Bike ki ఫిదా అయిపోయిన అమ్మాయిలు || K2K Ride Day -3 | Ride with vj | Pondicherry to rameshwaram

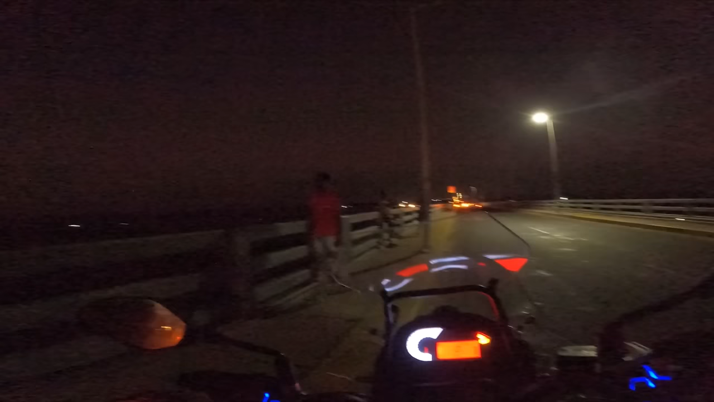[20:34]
అరే బ్రిడ్జ్ రీసౌండ్ ఇంకా ఊగలేదు. సరే దాయకు ఈ నేచర్ని ఆస్వాదిస్తూ మంచి ఎంజాయ్ చేసినాం ఇక్కడ.
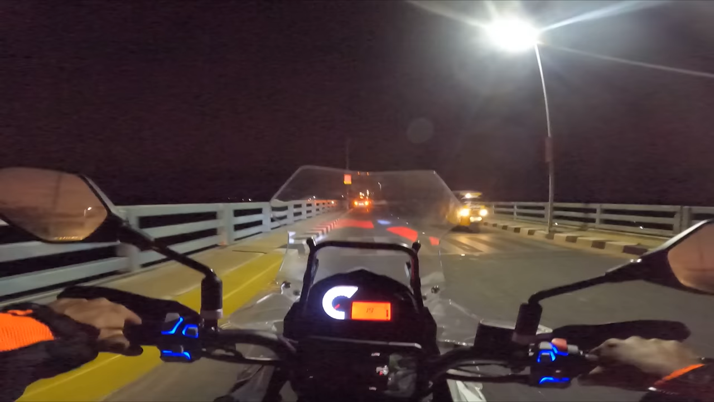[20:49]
కానీ అరేగో ఈ బీచ్ దగ్గర పెడితే ఈ మొత్తం మబ్బైపోతుంది ఇది.